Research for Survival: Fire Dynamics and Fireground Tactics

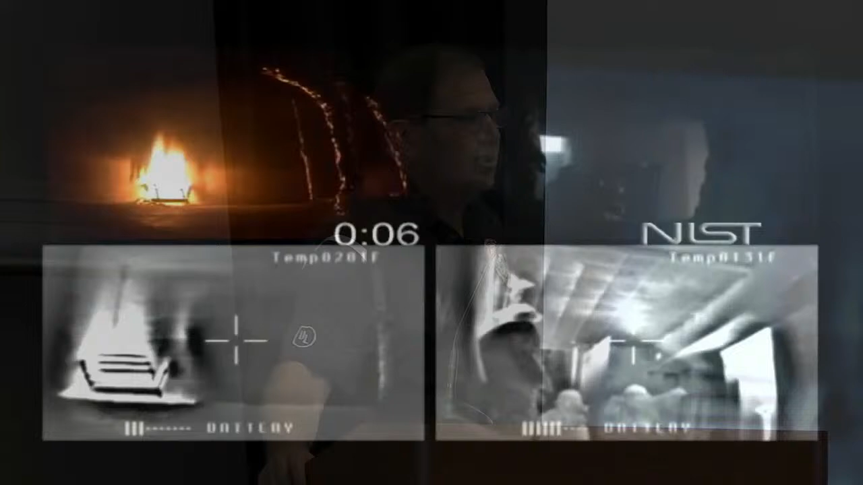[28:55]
So this is an incident that occurred it's a recreation of a line of duty death in Pennsylvania, where the instructor, you can see him going in and out.
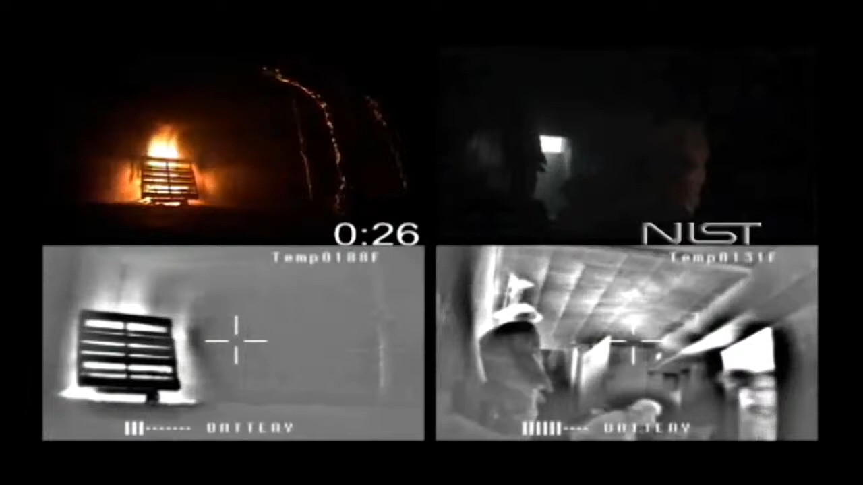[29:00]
His job was to stoke that fire, because we're going to cook these cadets and we're going to show them how hot it's going to get. So as you see him go in and out, look at his gear with the thermal imager on that bottom right. Look how it's glowing, because that gear is getting saturated and it's being stored. And because he is not getting out of that environment, that energy can't dissipate at all. Now, the other instructor was going in and out. He was checking with that instructor, and he was going out to check on the cadets.
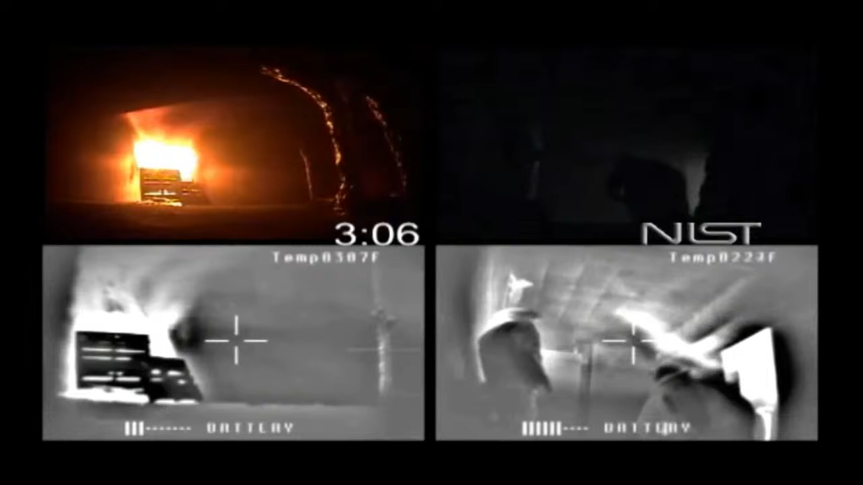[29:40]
And then that second instructor didn't come out, right? So they went in to look for him. They found him in the fire room, unresponsive, in the corner, and unfortunately, he perished.
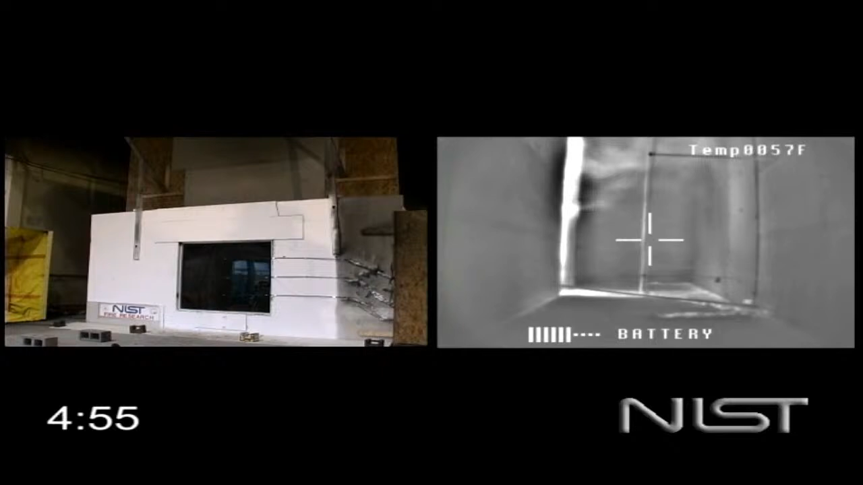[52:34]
And this is some work that was done in New York with NIST and UL looking at wind-driven fires, especially in high-rises, right? So you see the thermal conditions in that hall.
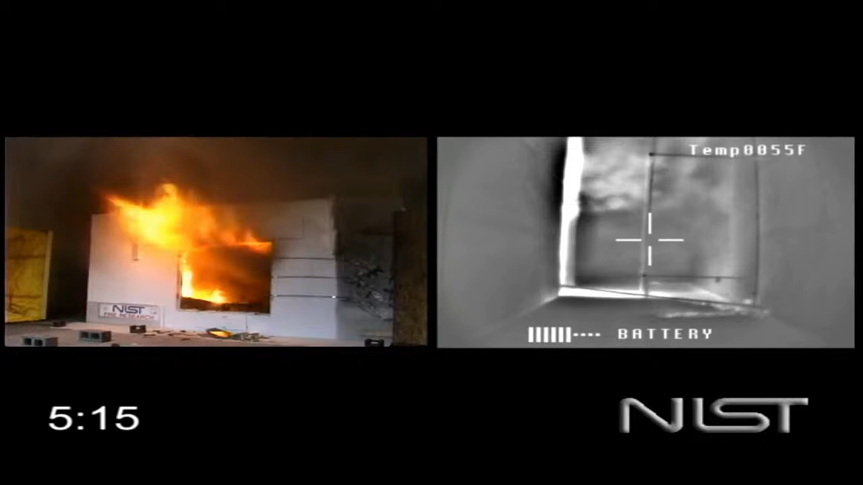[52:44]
And when he takes that window out, you can start to see thermal conditions start to change. But what are one of the indications as you're walking up that you're dealing with a wind-driven fire at that window? You can see that star-like appearance from the fire at the window. The pressure in that room is trying to build and come out that window, but the wind is pushing that fire and that pressure back into the room. And is wind-driven only a high-rise phenomenon? And it's absolutely not.
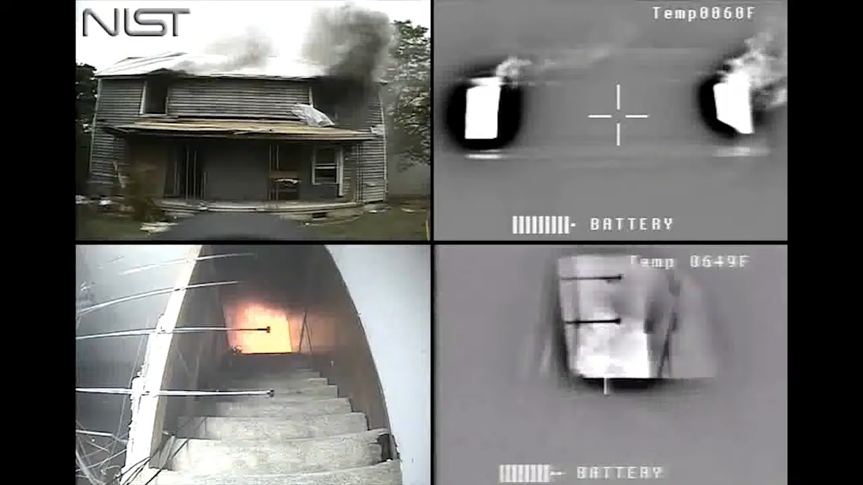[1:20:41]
So this is in Spartansville, South Carolina. On your bottom left is looking up the stairwell to the second floor. We're going to bring a hand line here on the right, right? Really what we want as an application is we want a steep application. We want a sharp angle on the application. But we're going to have a company come up here, and they're going to apply a straight stream into that window. And I want you to watch carefully the stairwell.
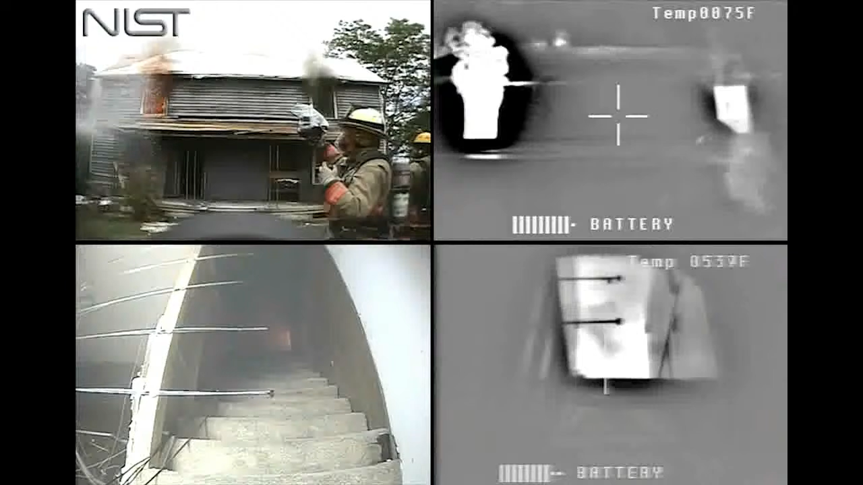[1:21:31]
And watch conditions change in this stairwell. Right. So did the water push fire? So, what was he doing with that fog stream? He was entraining a lot of air, right?
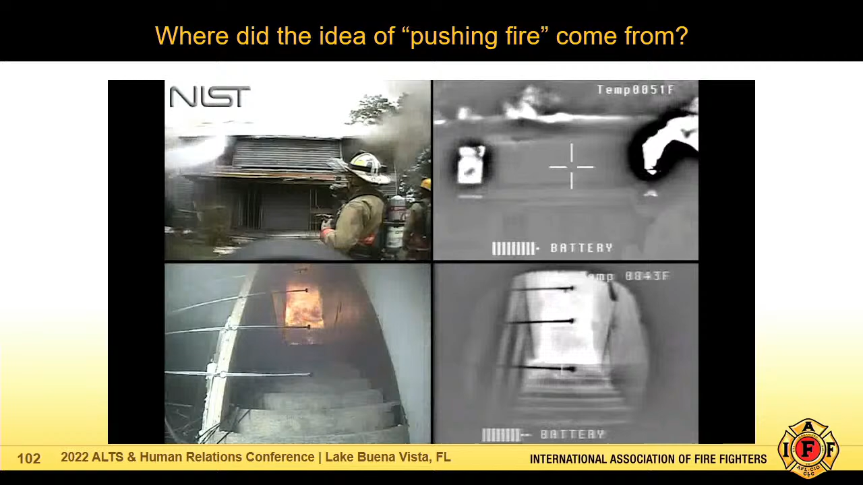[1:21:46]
But he was also sealing the outlet. When you seal that outlet, high pressure is going to go to low pressure. And it's going to find the pathway to low pressure.
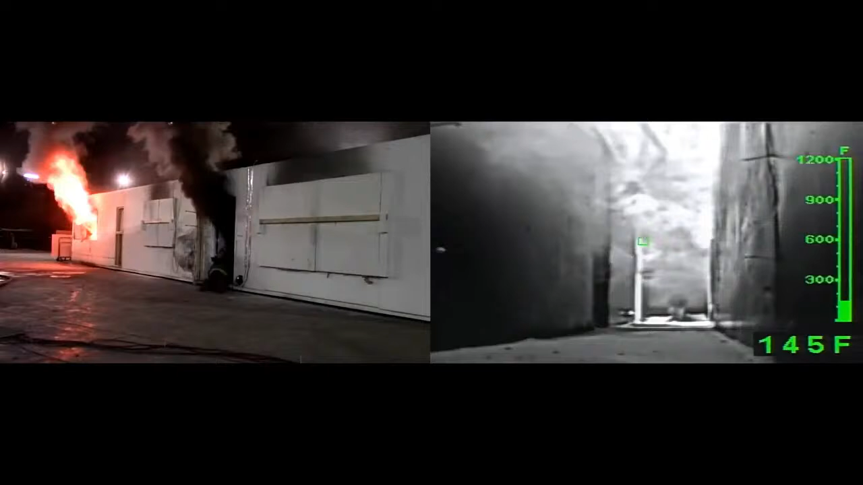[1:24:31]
On screen: spot 145°F
Here's a thermal imager looking down that hallway. We're going to pop that door. You see we have good fire coming out that window. We have unidirectional flow, basically. You see a little tiny push, but then what do you see? It draws it back in, right? Because you're creating that negative pressure.